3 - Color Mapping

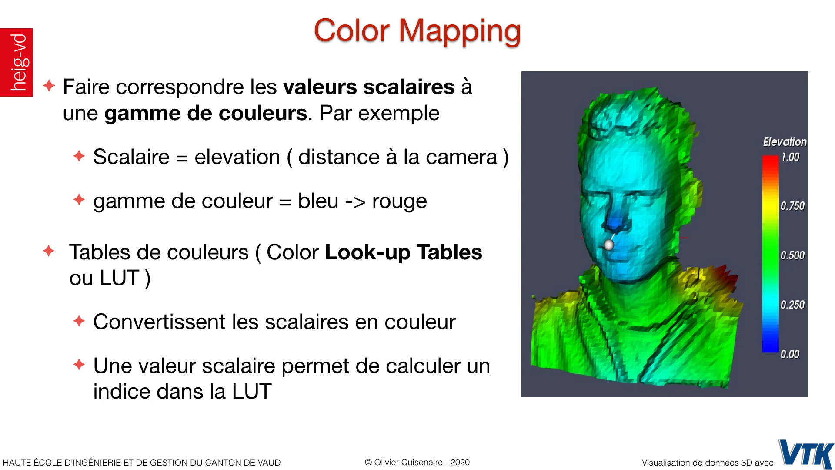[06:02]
Alors, pour ça, on va utiliser des tables de couleurs qu'on appelle des look-up tables ou des LUT qui convertissent les scalaires en couleurs. Donc, une valeur scalaire nous permet de calculer un indice dans la look-up table qui nous permet de calculer la couleur qu'on va avoir. Donc, une look-up table, c'est un tableau.
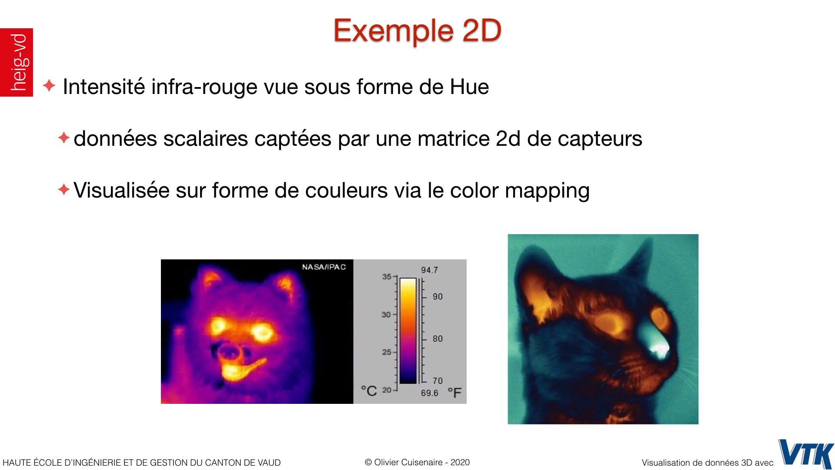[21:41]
On screen: scale top 94.7°F, scale bottom 69.6°F
Mais on ne peut évidemment pas l'afficher dans le domaine des infrarouges, puisque nos yeux ne sont pas capables de la visualiser. Donc, on doit la mapper sur des couleurs visibles. C'est ce qu'on fait ici, en variant les hue. Un autre exemple assez classique, c'est celui de l'altimétrie. On veut visualiser les altitudes. Alors, pas comme on le faisait sur la carte d'Hiverdon, où on le faisait avec des lignes de niveau. Mais ici, on le visualise avec des couleurs. Alors, on a des choix. À gauche, on a choisi une fonction de transfert qui est continue. En tout cas, qui n'a pas de discontinuité.
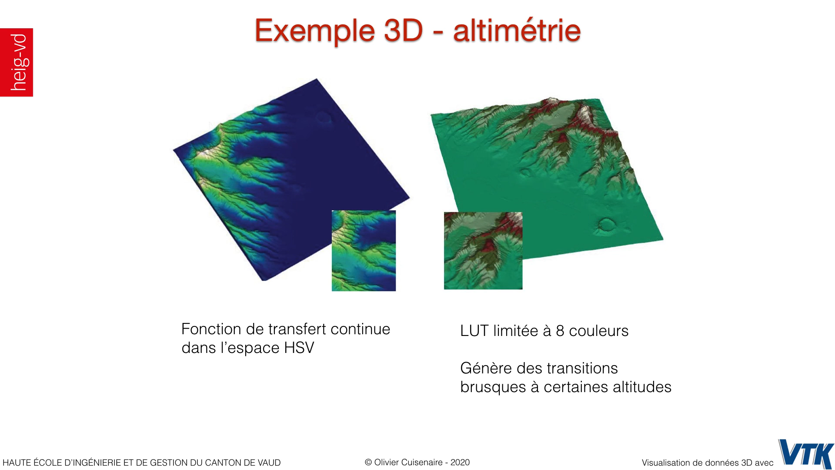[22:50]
Ça recrée un petit peu l'effet des lignes de niveau, sans qu'on ait explicitement mis des lignes de niveau, mais simplement, on a des transitions brusques de couleurs. Alors ça, c'est intéressant s'il y a une certaine pertinence à avoir ces différents niveaux qui apparaissent fortement. Mais évidemment, ça fait disparaître des détails. Un autre exemple serait celui d'une balle de golf.